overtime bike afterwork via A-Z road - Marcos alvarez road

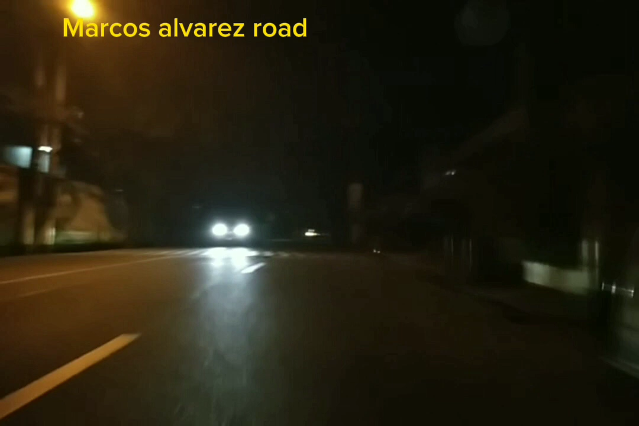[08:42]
Medyo ingat-ingat lang tayo rito kasi medyo may kadiliman ang kalsada.